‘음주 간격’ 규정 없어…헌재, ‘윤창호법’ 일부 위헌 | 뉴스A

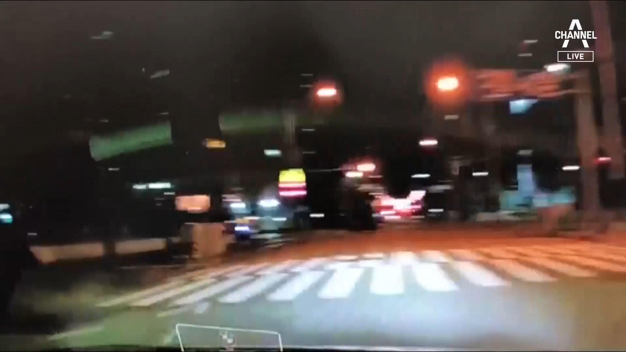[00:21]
지난 2018년 9월, 부산 해운대로 군 휴가를 나왔다가 만취 운전자의 차량에 치여 목숨을 잃은 고 윤창호 씨.